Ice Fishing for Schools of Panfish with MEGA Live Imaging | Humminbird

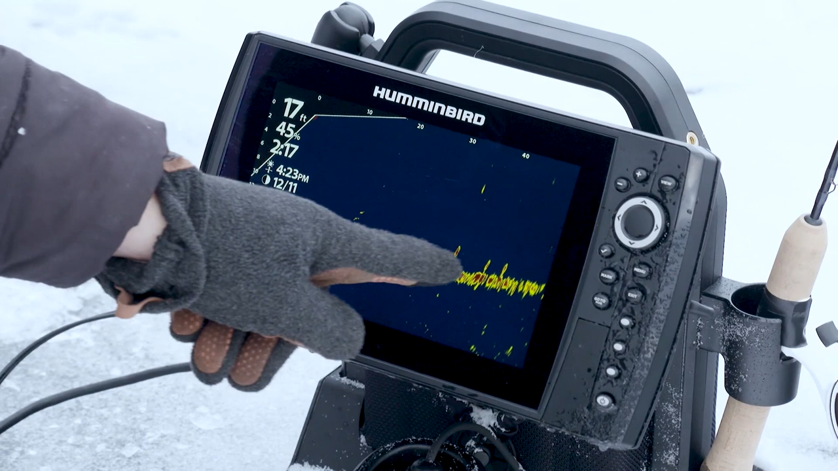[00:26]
that's a large school of fish. And if I follow my finger over here,
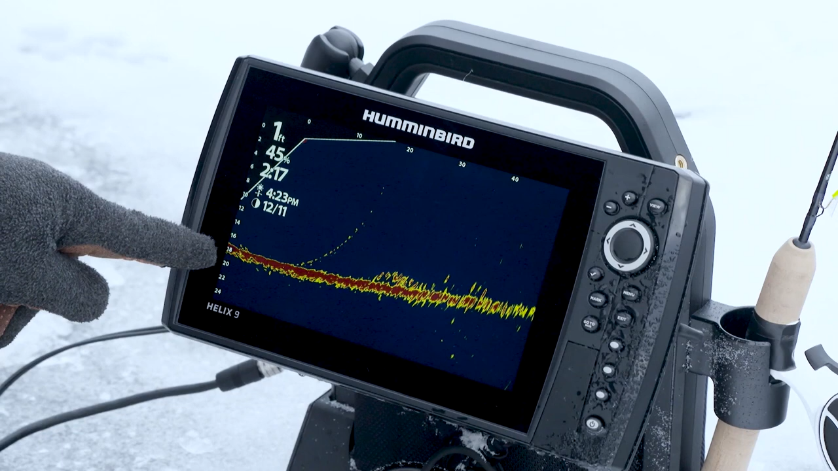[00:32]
we see that those fish are anywhere between 14 to 18 feet.
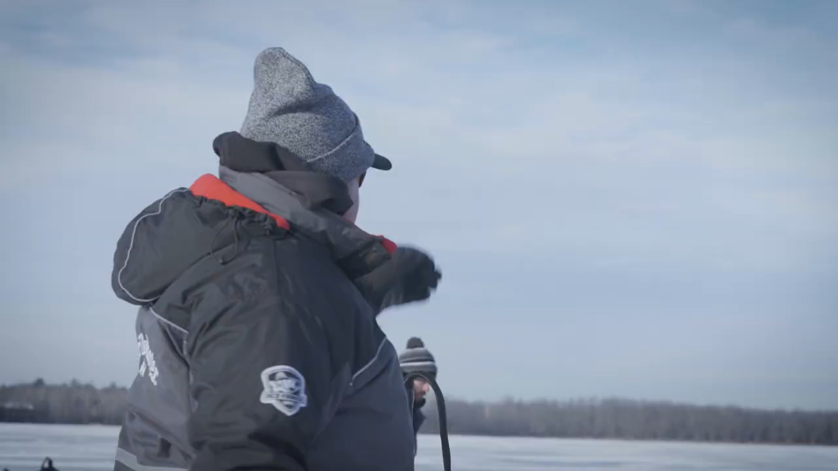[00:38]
So the name of the game here is, oftentimes we'll have just one guy lock up on live imaging, and I have an arrow right on top of this unit.
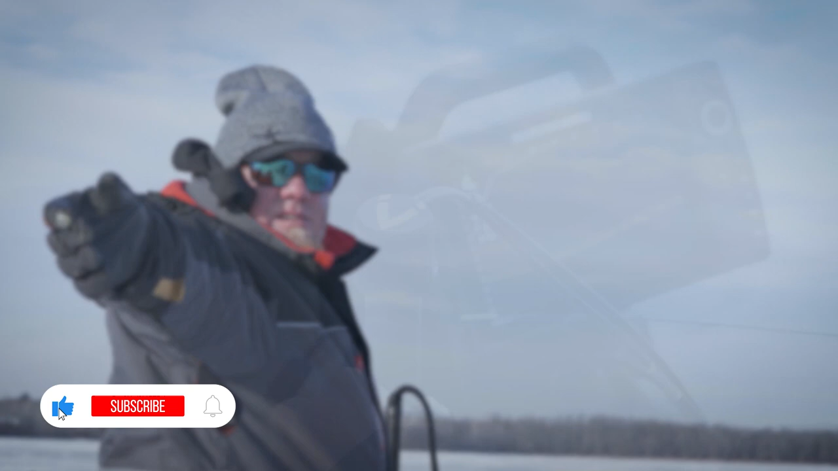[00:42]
So as I spin this around,
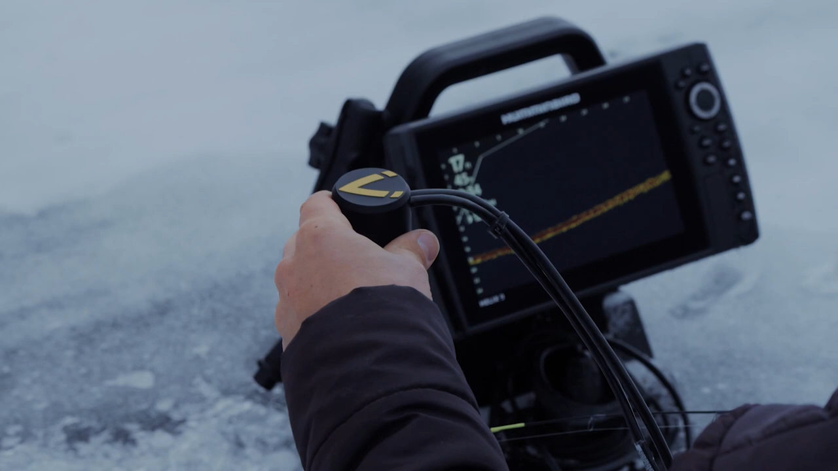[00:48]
I look at that screen, and we can call distance and direction.
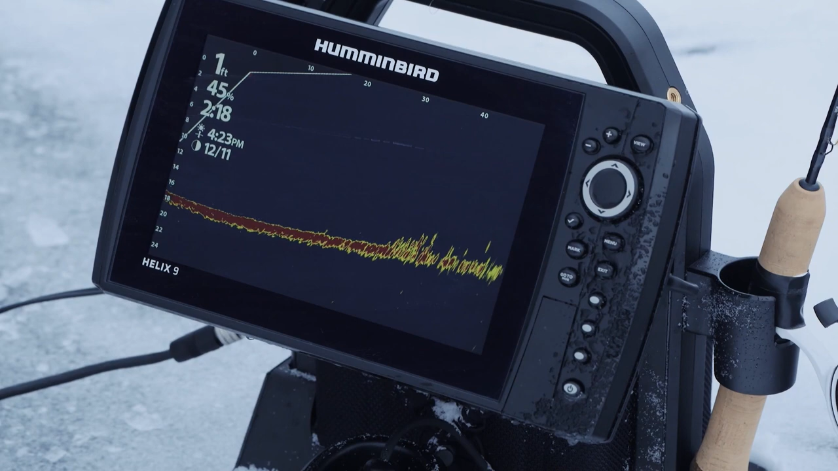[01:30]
and at a 50 foot range, I'm covering 100 feet from one single hole. That's extreme efficiency on ice. And there we go. There's some fish coming into frame right there, 40 feet out. Let's keep spinning. There's a couple fish there. Ooh, we got a school of fish. We got fish there. 2 o'clock noon is the biggest school. Look at that, that is a mega load.
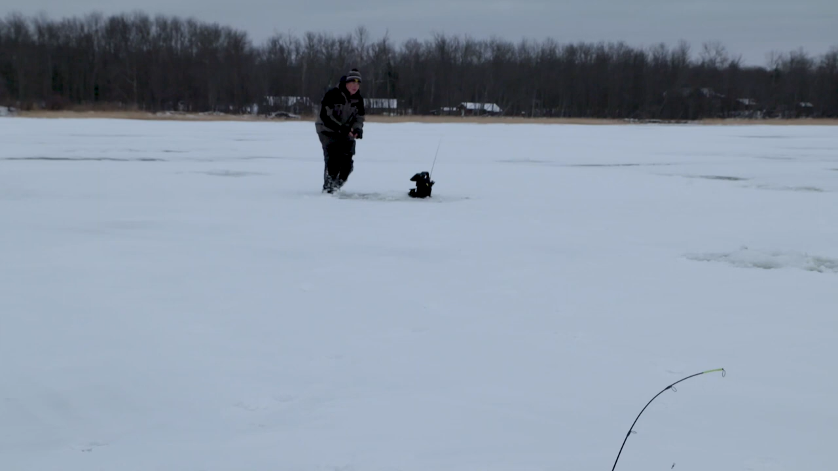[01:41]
Hey Ben, hop in this hole right here, bud. There's two holes and there's a mega school out 20 to 30 feet. And here's the other thing, guys,
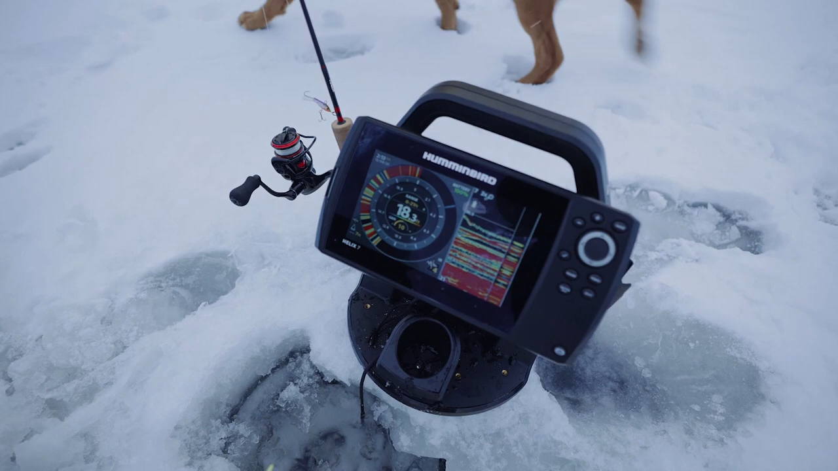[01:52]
when we're able to have that Y access, and I love 360, this would work great here, but with live right now, I'm able to see how far fish are off a bottom.
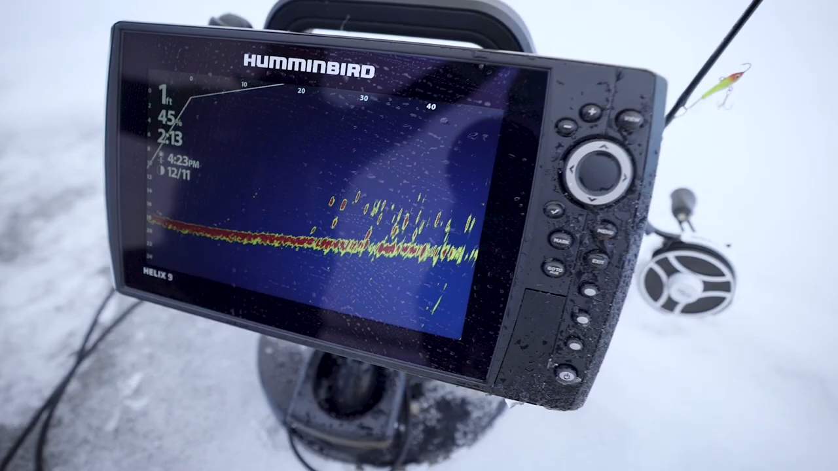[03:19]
And then that school of fish extends out to 40 feet,
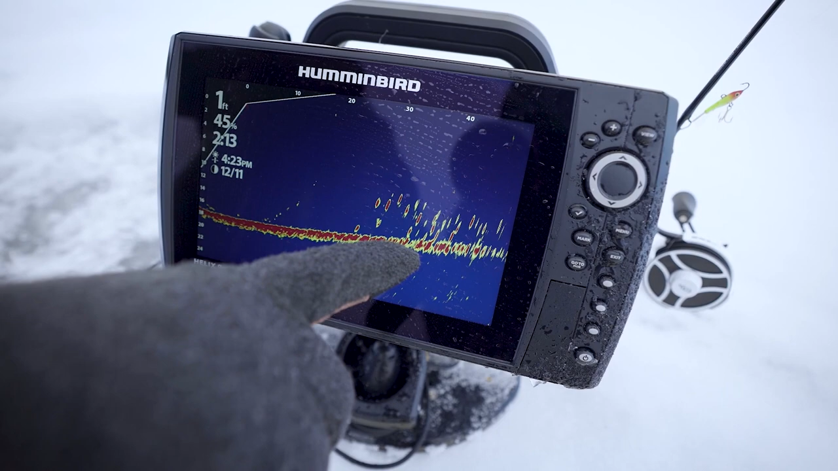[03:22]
and then bring my finger over here and say, hey, they're 16 feet down.
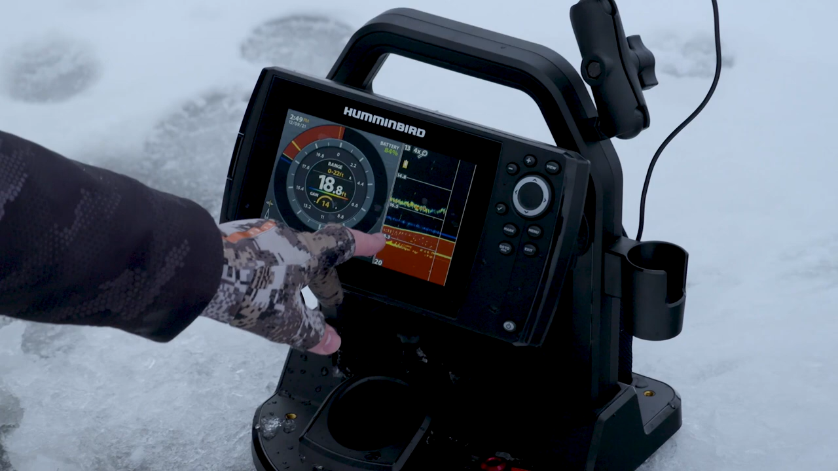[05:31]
And I'm running a zoom over here on the right side of my 2D sonar. I got 4x zoom focused on the bottom of the water column.
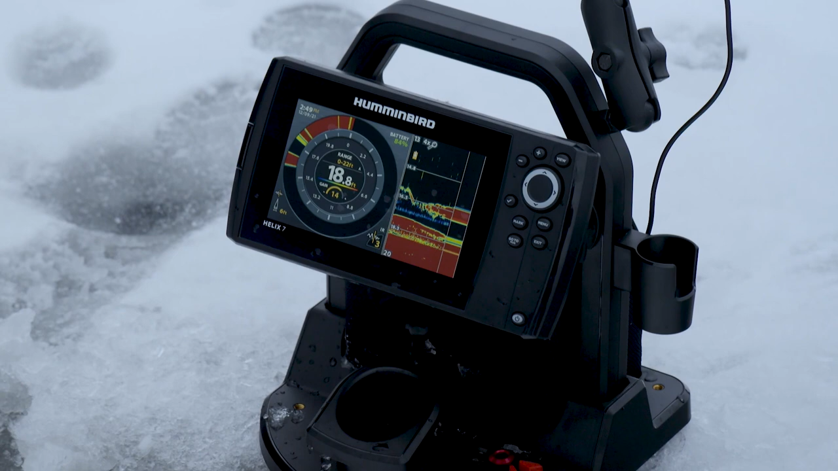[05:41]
Really what that allows me to do, get a little more detailed look at each individual mark in the school. And a lot of times after I catch one, we get down 3 feet above these fish and they just come screaming up.
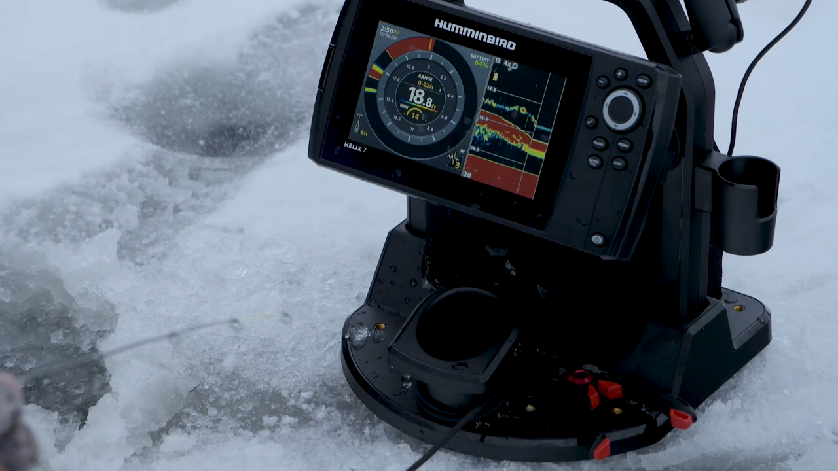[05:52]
You can see these. That's a great thing about 2D sonar too. You can actually see the history.
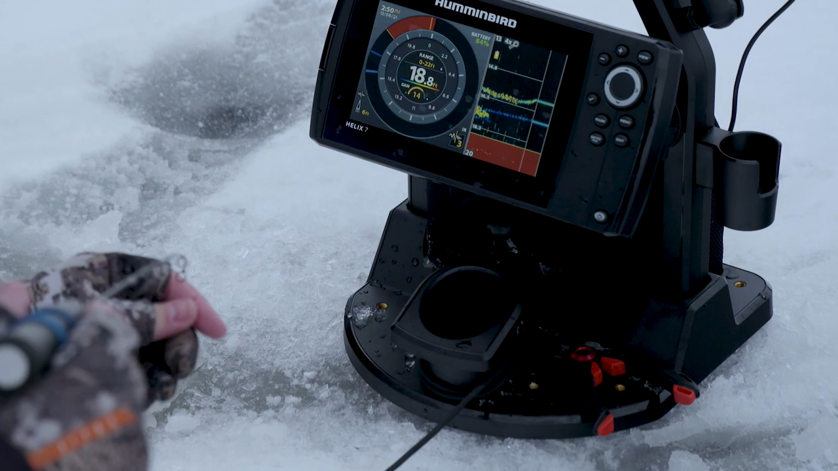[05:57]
On screen: depth 18.8 ft
You can see those fish started to move up and kind of come up to the bait. A couple different ways we've been catching them.